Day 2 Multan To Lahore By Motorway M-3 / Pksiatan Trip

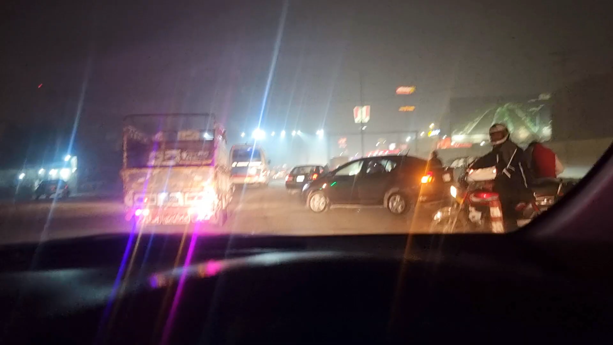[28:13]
तो जी हम लोग ठोकर न्यास बेग के ऊपर उतर गए हैं
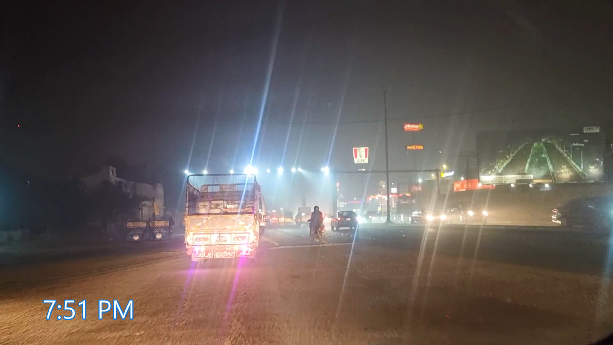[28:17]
और अब यहाँ से हम लोग लाहौर शहर में यानी कि एंटर होंगे।
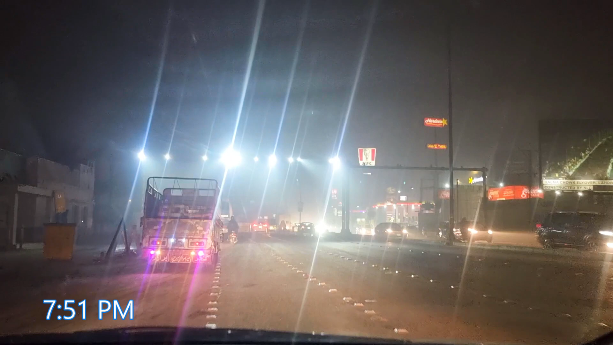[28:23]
राइट साइड पे आप देख रहे क्या है पता है, KFC और हार्डीज, और यहाँ पे पीछे थोड़ा सा मेट्रो कैश एंड कैरी भी है। बस यहाँ से एंटर होंगे और थोड़ा सा आगे जाने के बाद ही जौहर टाउन स्टार्ट हो जाएगा इंशाल्लाह।
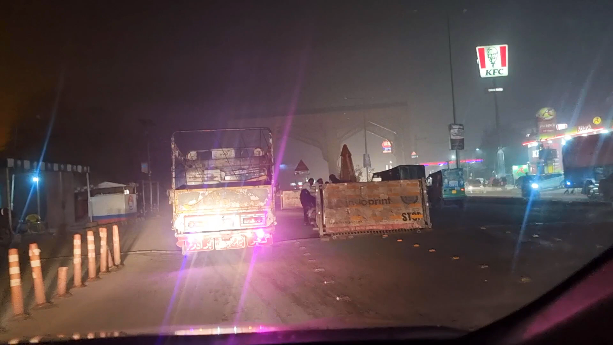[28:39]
इस दफा टर्न आप देख के लीजिएगा वरना हम सीधा चले जाते हैं।
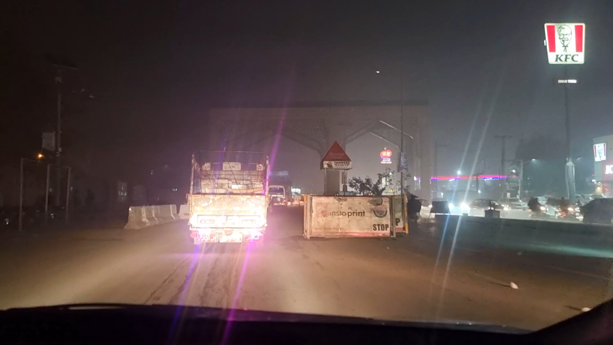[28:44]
ओके जी, उस पे नहर पे, नहर वाले पे, तो इंशाल्लाह चलते हैं जी।
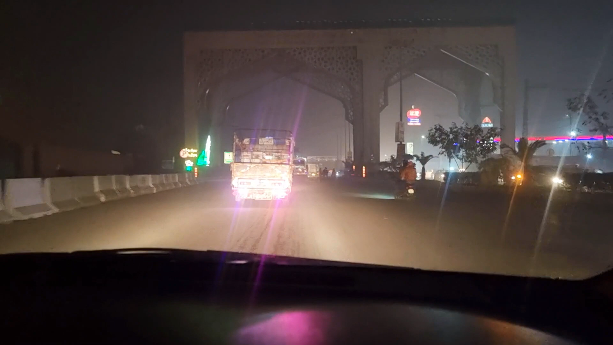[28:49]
अल्लाह हाफिज, वेलकम टू लाहौर अगेन, वेलकम टू लाहौर। यस जी, तो अल्हम्दुलिल्लाह हम लोग पहुंच गए हैं, ये पार्क है लेफ्ट साइड पे,